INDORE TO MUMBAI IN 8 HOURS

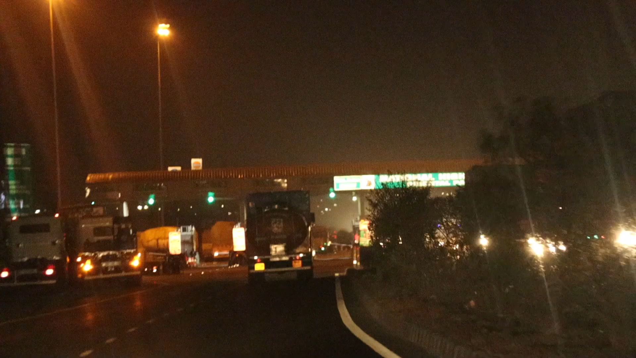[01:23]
अब 4 लेन चालू होती है और यहाँ से बॉम्बे तक पूरा 4 लेन रोड मिलेगा.